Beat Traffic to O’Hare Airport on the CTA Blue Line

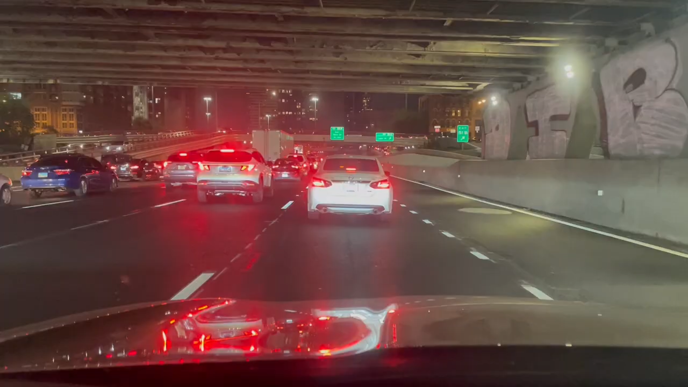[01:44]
That's a lot of traffic. As with Midway, the key here is consistency.